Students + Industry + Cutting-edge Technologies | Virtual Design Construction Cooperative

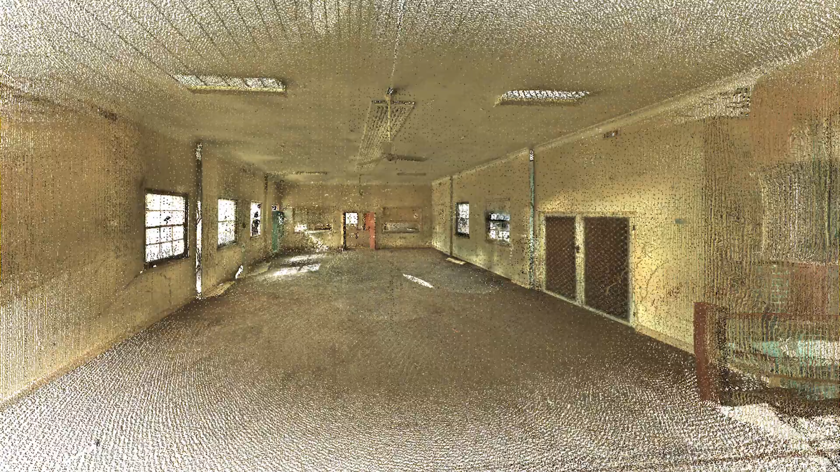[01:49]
It was getting the broken windows and the mould on the walls and stuff like that, the colour of the window sills.